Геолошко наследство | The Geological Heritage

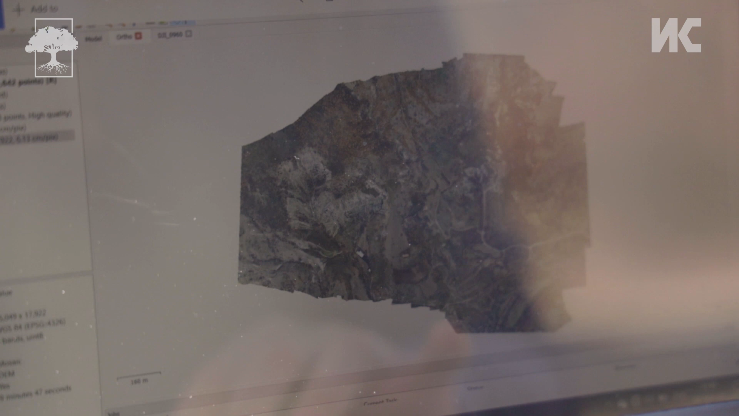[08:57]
Од самите формацији создаваат дигитални мапи кои потоа ги анализираат и кои им овозможуваат следање на промените на карпите.
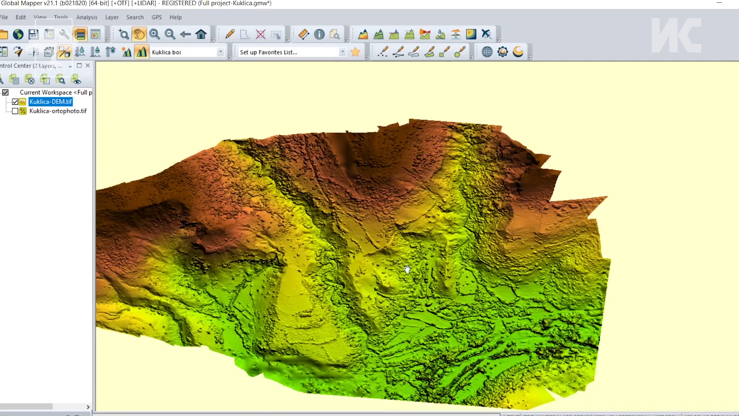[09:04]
Куклица е многу промовирана во последните деценији, туристички е промовирана, меѓутоа заштитена е на многу ниско ниво.
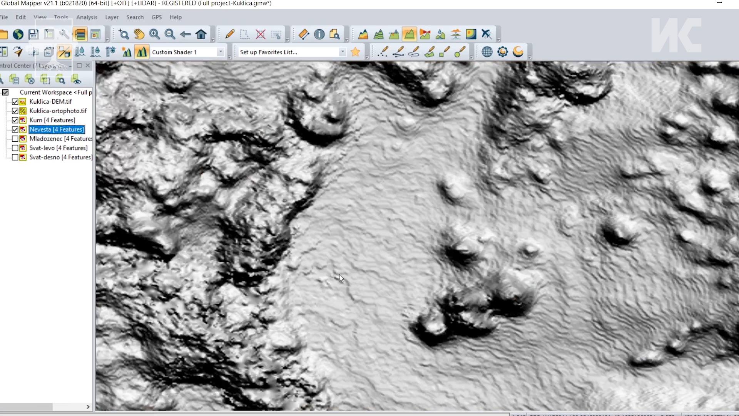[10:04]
Искористив фотографии од предходно, от 1995 и от 2011.